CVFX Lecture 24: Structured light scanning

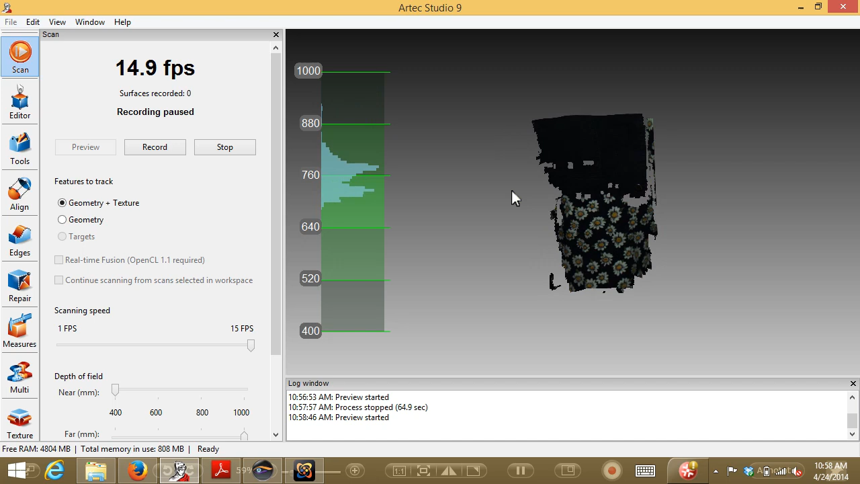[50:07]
Yeah, this is perfect. This is what I saw. Yep, go ahead.
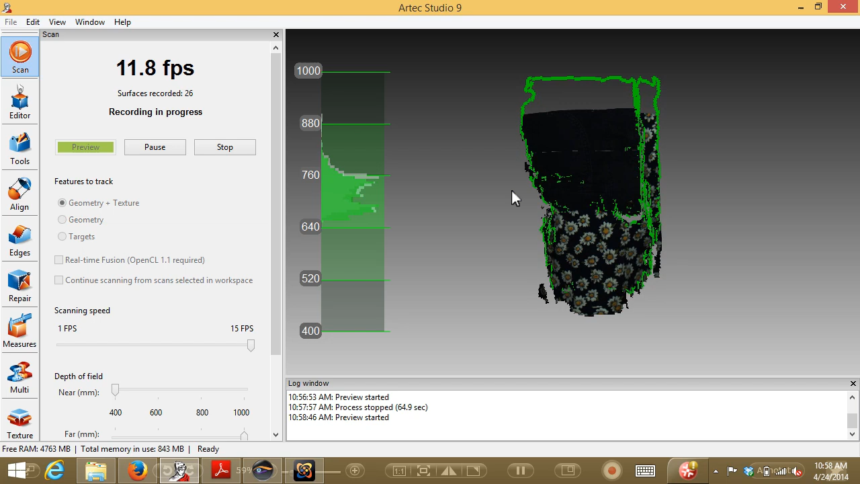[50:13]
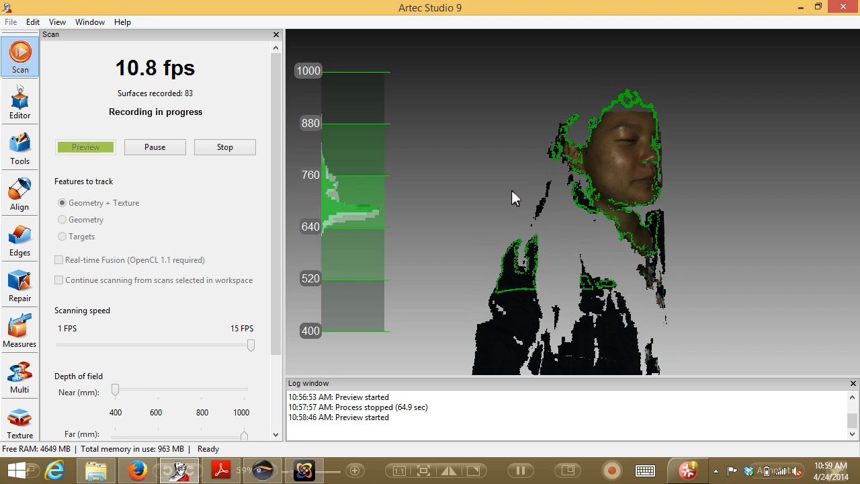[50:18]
And actually you can see here that basically, you know, her coat is good, her skirt is good, but the hair is not coming through very well.
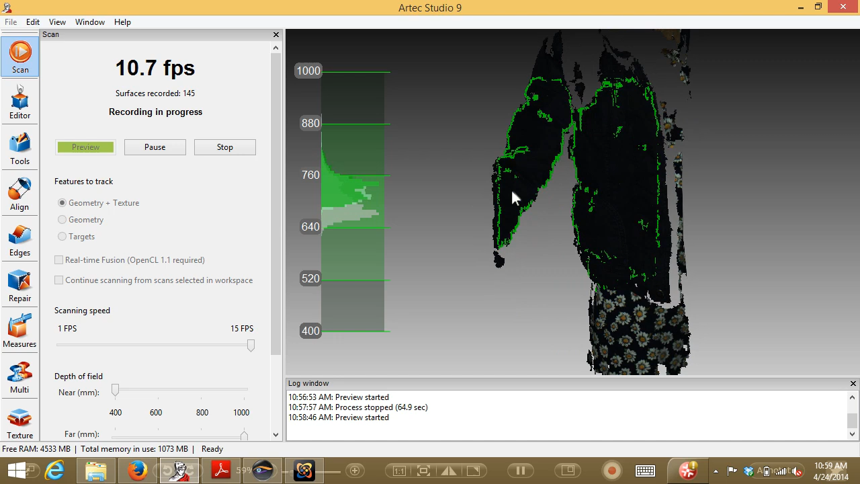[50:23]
And that's something that, you know,
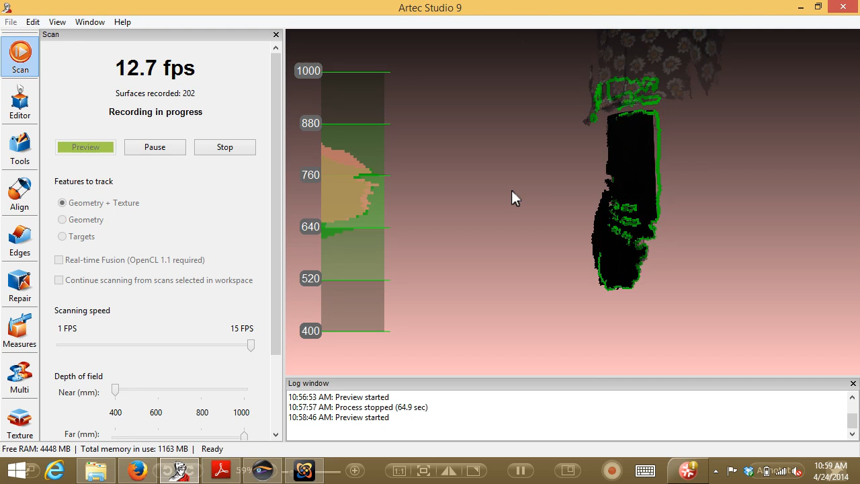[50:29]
what you need to do to fix that is something like, oh, you can see this is, oh, tracking is lost.
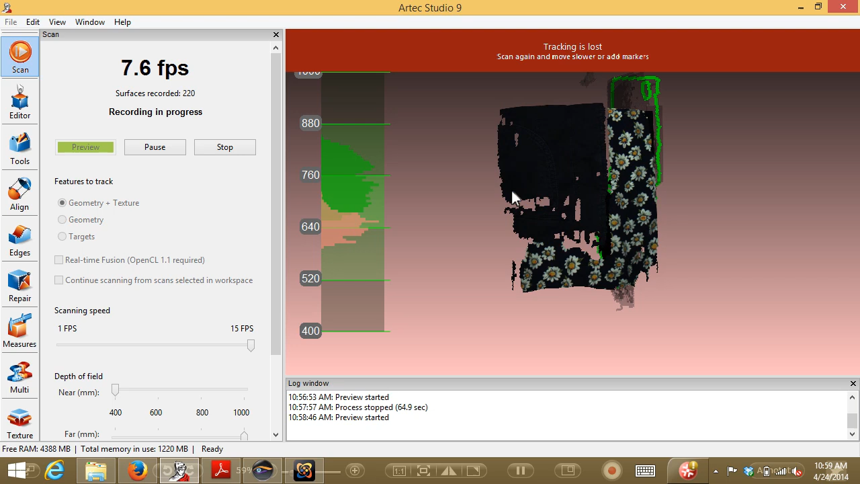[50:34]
I'll read the back. All right. So this is fine. So what basically happens is we got a partial scan.
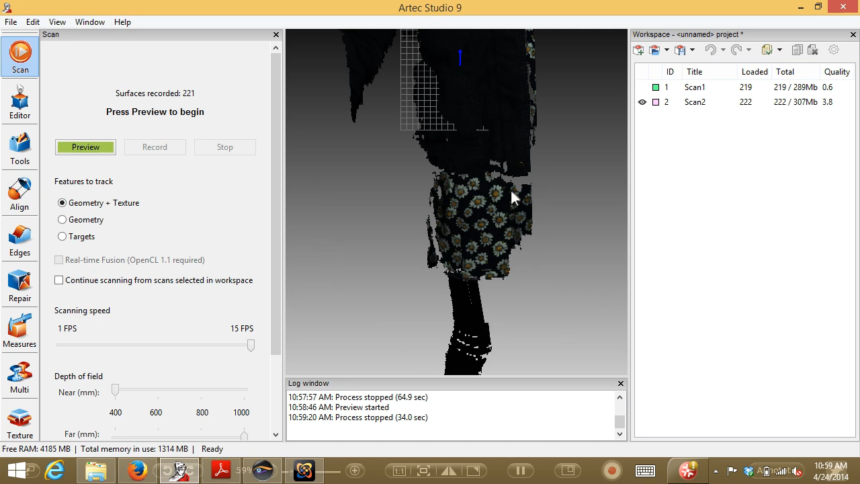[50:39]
Actually, you can kind of look at this while we're here. So how do I move the? I want to kind of do the hand, you know, to drag it. Is there a? Both buttons click. Both buttons click. Ah, I see. Okay. You know, so, you can see that, you know, even though actually the density on the face is not like amazing, once you texture map it, it looks pretty good, right? And so you can see we didn't get a lot of results on your hair.
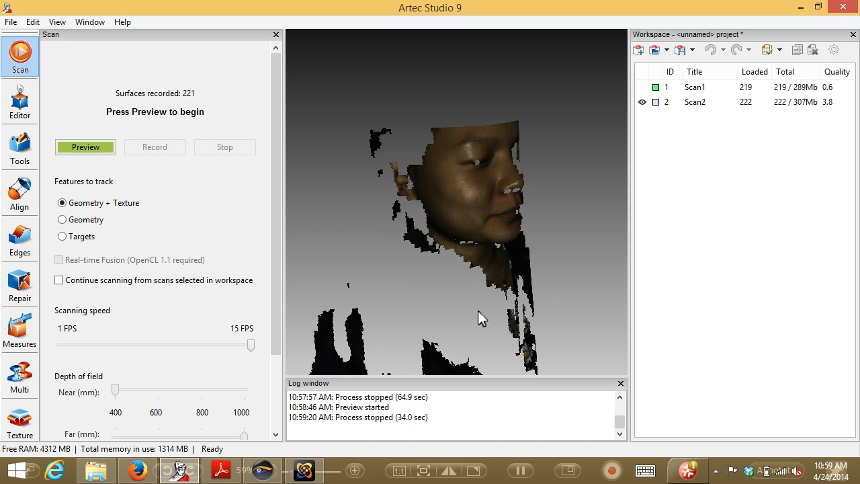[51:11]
And, but you know, the rest of the fabric, you know, fabric is really pretty solid for this kind of thing.
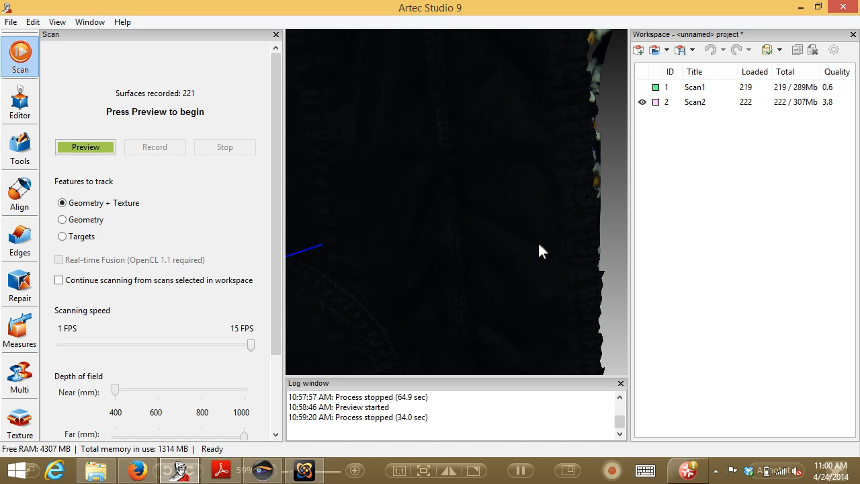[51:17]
And again, even though the 3D may not be necessarily great, once you texture it up, you know, it actually looks pretty good.
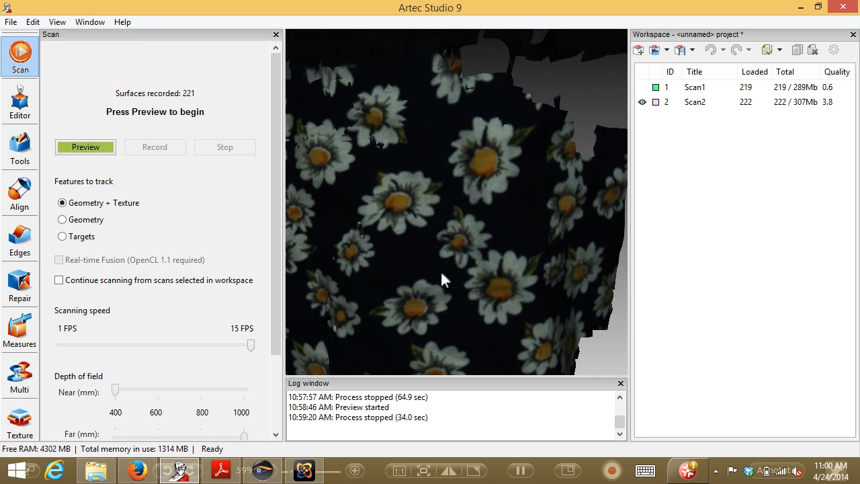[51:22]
And so we can, you know, we can try and scan you some more.
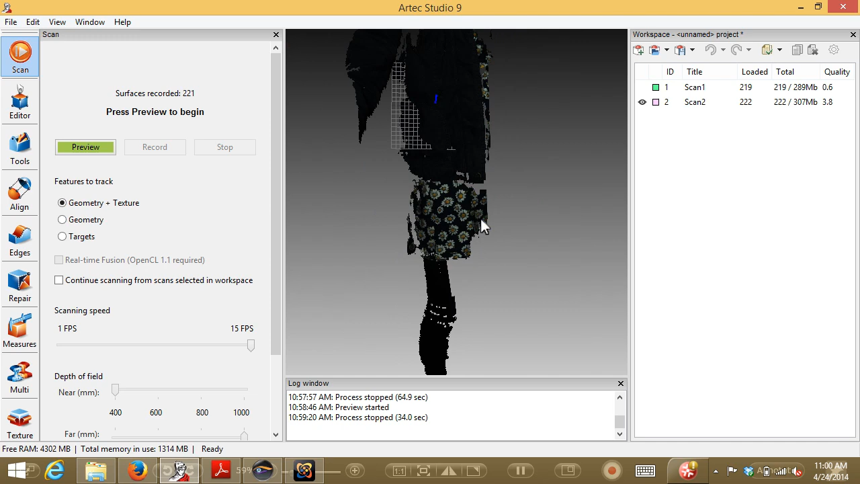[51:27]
And then the idea is that once you've got a bunch of scans, you can register them together into a full model. So it's not like if you don't get it all the first time, you're totally stuck. So I don't know if you want to scan. Of course, now you've moved a little bit, right? So now it would be tough to register your non-rigidness. But that's the idea. I have a build-up model on my computer if you guys want to see after class. Yeah. So afterwards we did do some scanning of people in the lab, right?
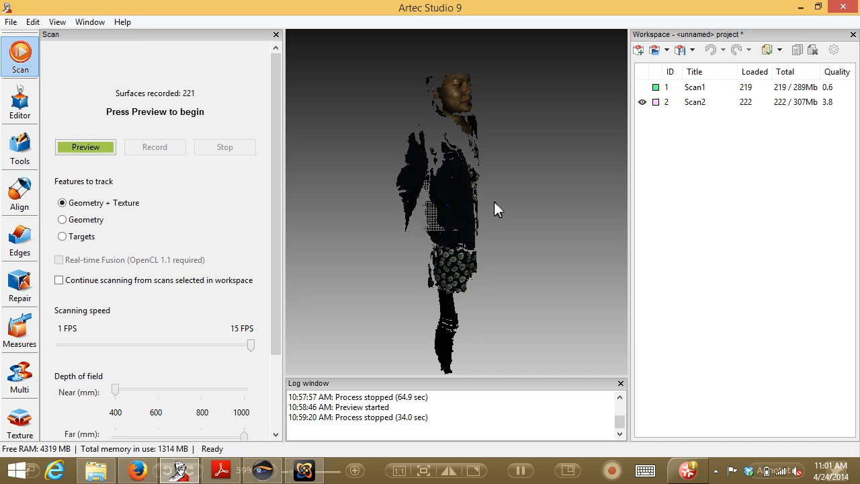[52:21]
We'll keep the glasses on. Let's see what happens. And the rest of you looks pretty good. Hair may not work. Thank you. Yeah. He looks good. All right. So let's try it again here.
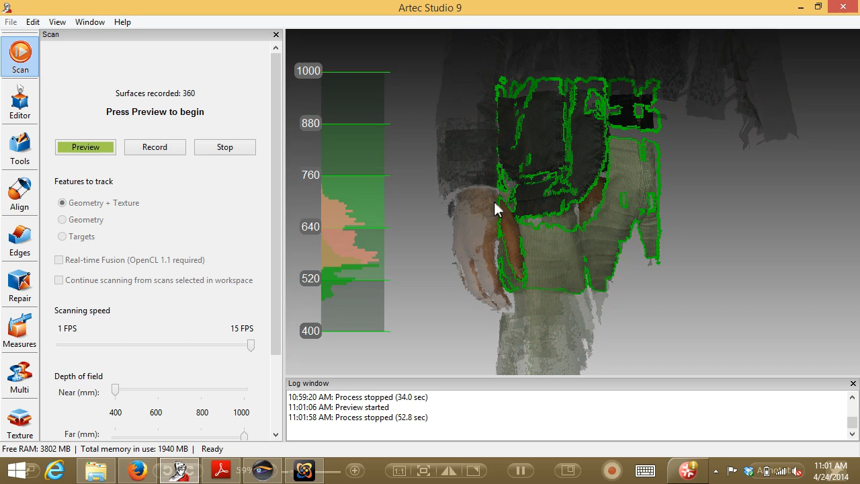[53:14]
So part of it is just that we're scanning in kind of this weird constrained space.
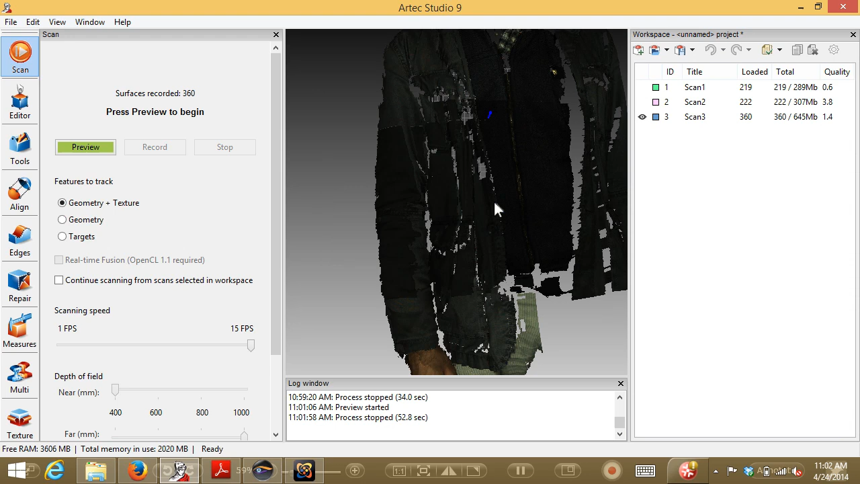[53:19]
Yeah, I mean, I think that if we had a little bit more range of motion on the scanner, we would do better. So like, again, this is what I felt came out pretty well.
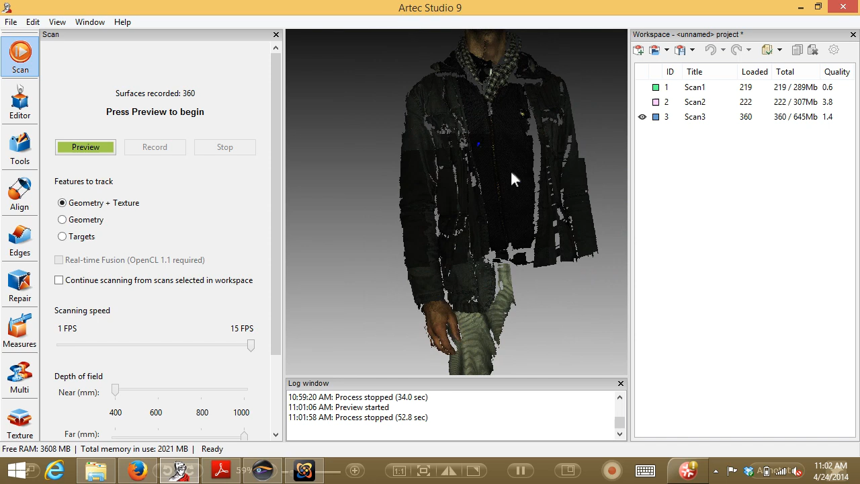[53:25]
So like actually, you know, even through the glasses we were getting pretty good results. I'm not sure where the 3D points actually are. And so, you know, it's not bad. Yeah, when the light hits it, so maybe some of this stuff is coming from the side, right, instead of getting the head on thing.
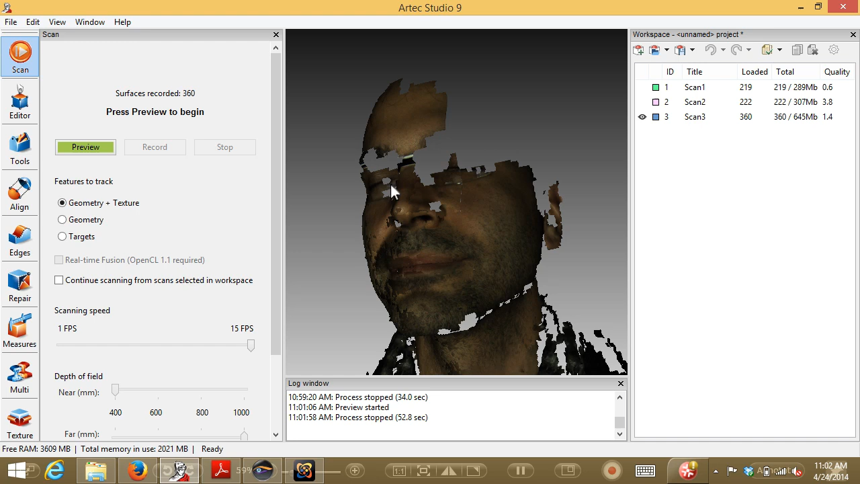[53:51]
But you can see, again, to really get all the nooks and crannies is tricky, right? So like getting under the chin, you know, getting all the folds of your jacket may be tricky.
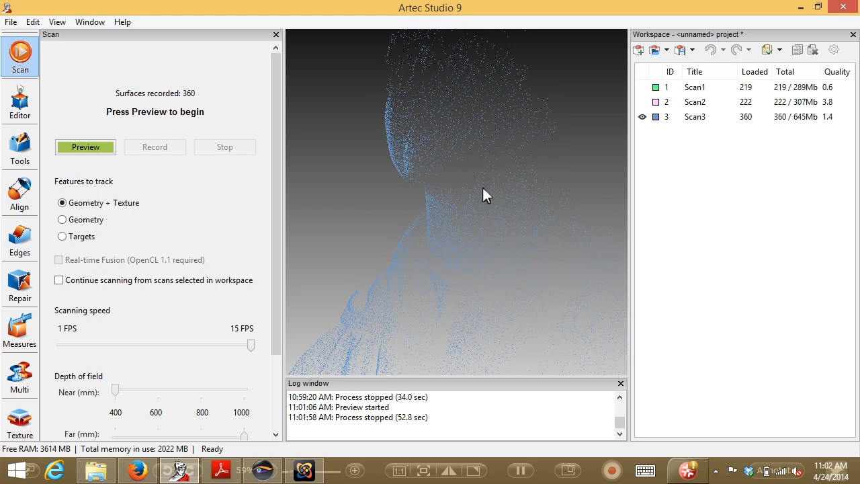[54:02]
But, you know, I think for the most part it looks pretty good.
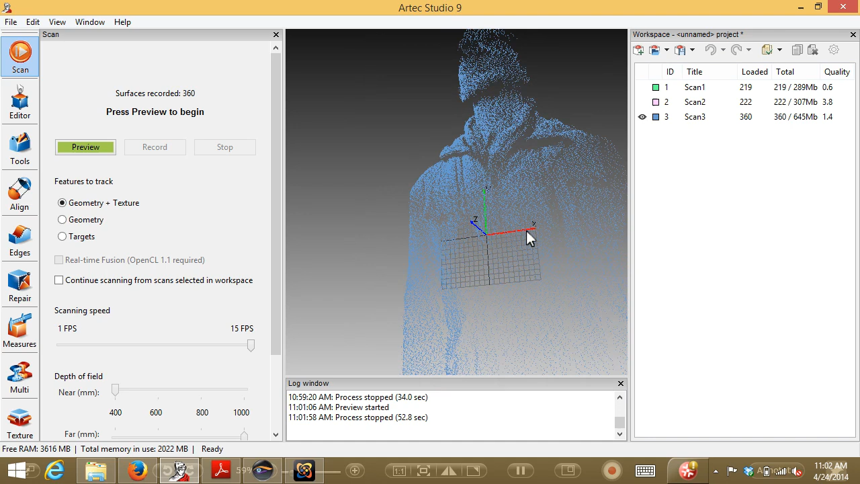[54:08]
And so, you know, those of you that took like CAD classes, right, would be able to reverse engineer this into a nice mesh, right? Clean up all the holes. And then once you've got that, then you could, you know, do the watertight, you know, mesh and you could print it, right? So one thing we're talking about would be a lot of fun to make like, you know, lab action figures, right? Or do everyone's scans and then you can 3D print them out, right? So once you've got them, you can do whatever you want with them. Okay.